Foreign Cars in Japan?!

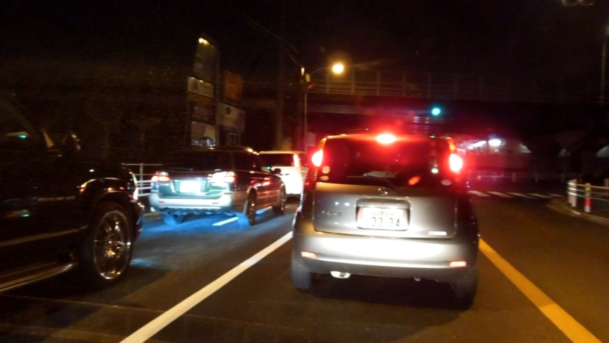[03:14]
so yes it's sort of a cross-section of what we saw yeah the big ones some people have asked about bringing in American cars big cars it'd be a nightmare to drive something like that driving around Japan in something like that would be